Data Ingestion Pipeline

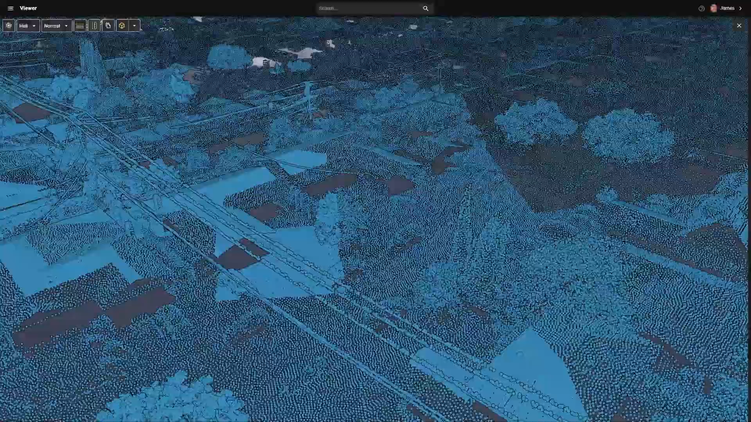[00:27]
Aligning captures to create absolutely accurate datasets.
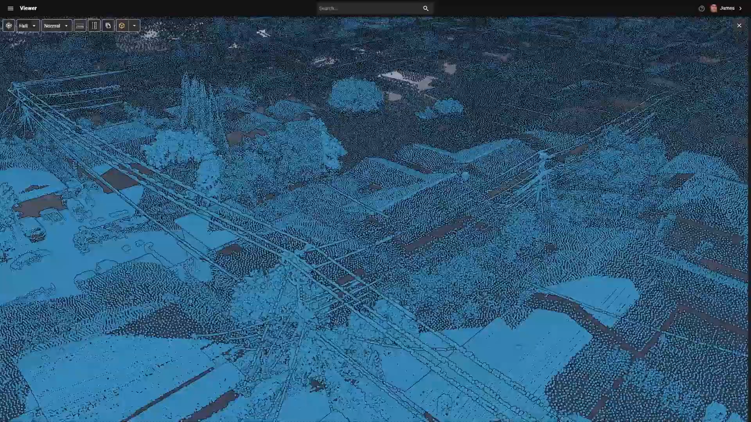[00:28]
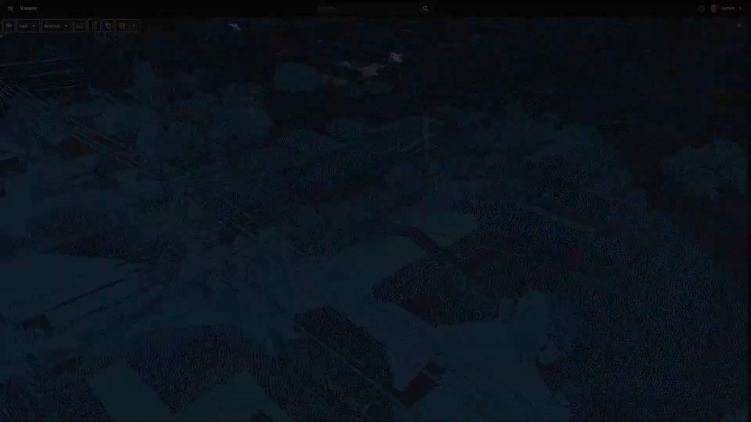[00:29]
Using cutting-edge, advanced, best-in-class AI classifiers.
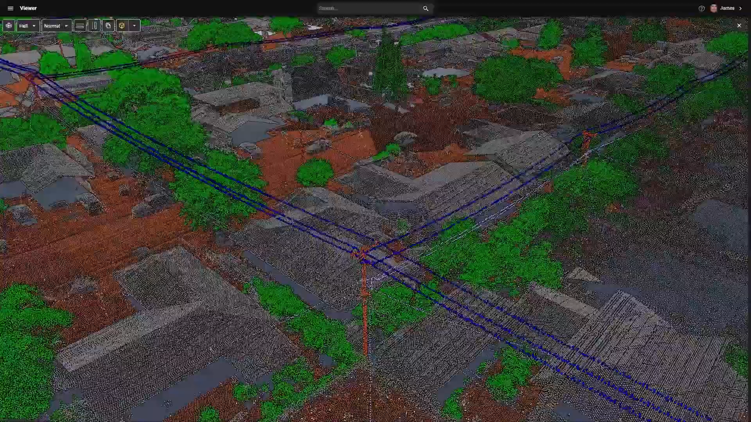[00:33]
And vectorizers created by SharperShape to
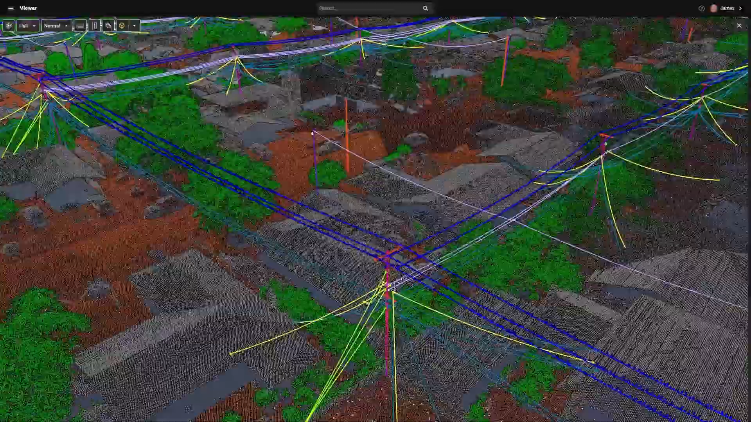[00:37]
create
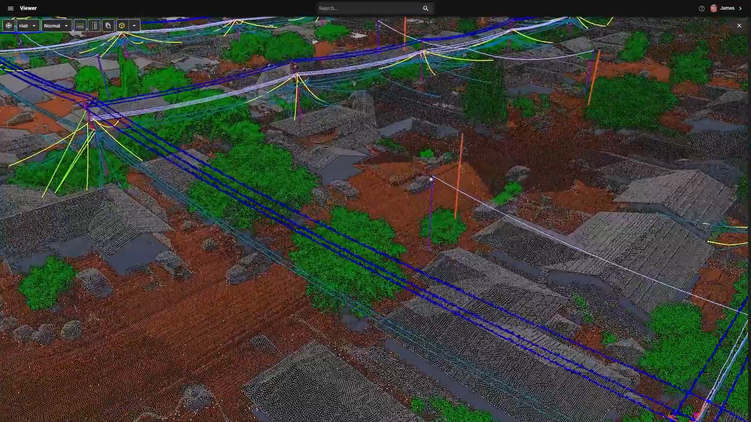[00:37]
utility
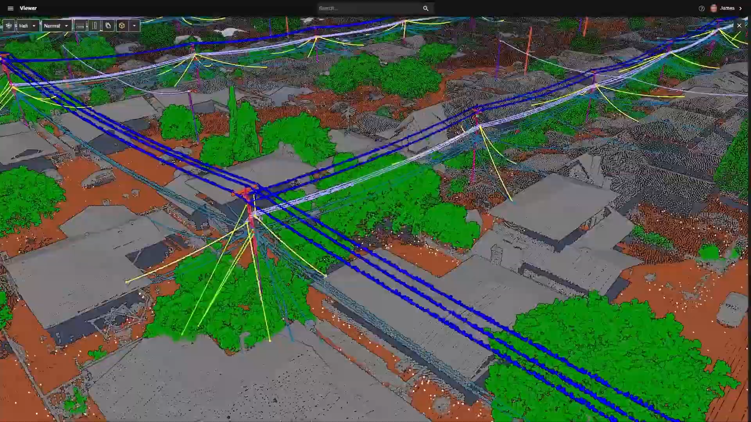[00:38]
intelligence from point clouds available on-demand in the cloud environment.